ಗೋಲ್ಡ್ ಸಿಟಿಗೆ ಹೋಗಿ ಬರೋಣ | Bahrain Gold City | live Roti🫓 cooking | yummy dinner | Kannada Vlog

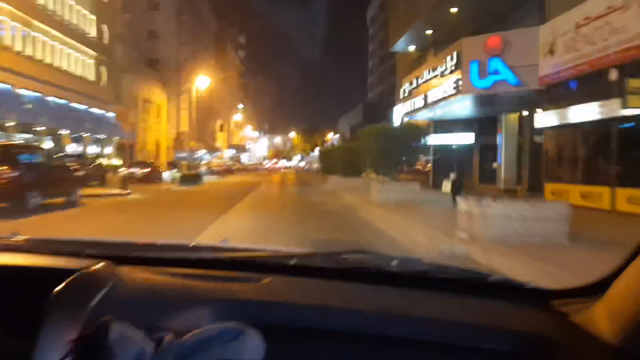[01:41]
ಈಗ ನೋಡಿ, ನಾವು ಆಲ್ಮೋಸ್ಟ್ ರೀಚ್ ಆಗ್ತಾ ಇದ್ದೀವಿ. ಇದು ಮನಾಮ, ಮನಾಮದು ಮೇನ್ ರೋಡ್ ಇದು.
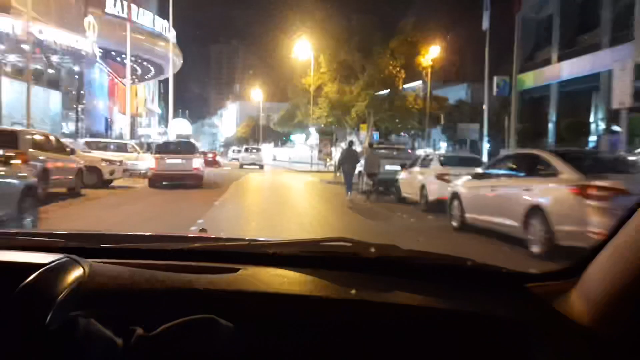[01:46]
ಇದು ಈ ರೋಡ್ ಯಾವಾಗಲೂ ಹೀಗೆ ಇರುತ್ತೆ, ಜಿಗಿ ಜಿಗಿ ಜಿಗಿ ಅಂತಿರುತ್ತೆ. ತುಂಬ ಚೆನ್ನಾಗಿರುತ್ತೆ ಈ ರೋಡ್ ನೋಡೋದಕ್ಕೇ.
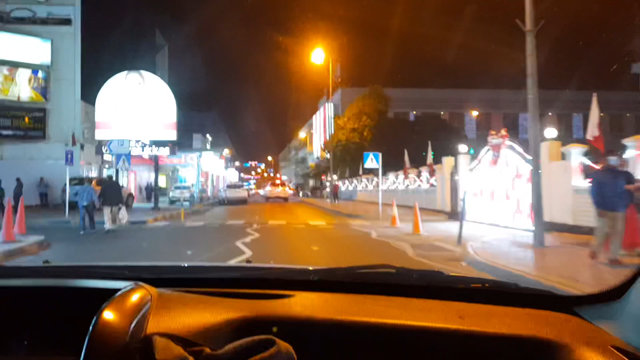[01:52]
ಈಗ ನಾವು ಹೋಗ್ತಾ ಇರೋದು ಗೋಲ್ಡ್ ಸಿಟಿಗೆ.
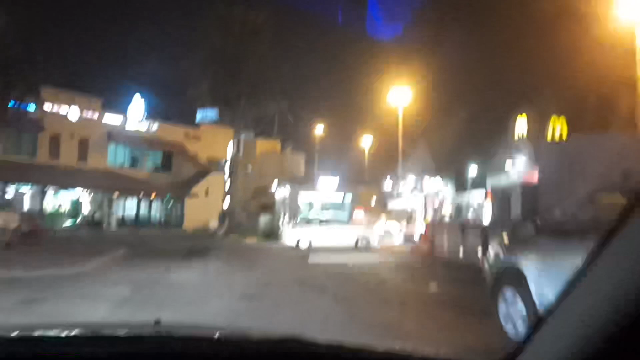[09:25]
ಅಲ್ ರೊಮ್ಯಾನ್ಸ್ ಹೋಟೆಲ್ ಅಂತೂ ಅಲ್ಲ, ಇಲ್ಲಿ ಫುಡ್ ಜಂಕ್ಷನ್ ಇದೆ ತುಬ್ಲಿಯಲ್ಲಿ.